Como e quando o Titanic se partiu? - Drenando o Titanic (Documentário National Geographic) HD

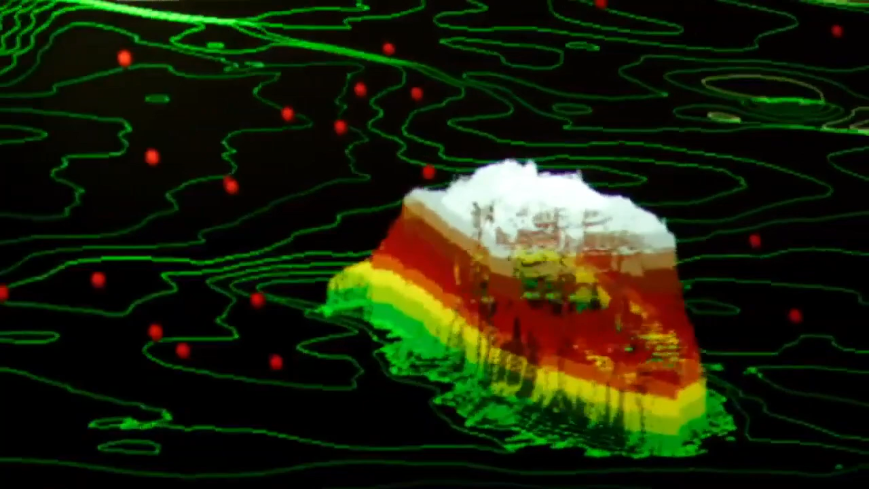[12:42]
A montanha de dados a partir da expedição nos permitiu drenar o oceano e criar uma nova visão, onde podemos detectar pistas que outros podem ter perdido.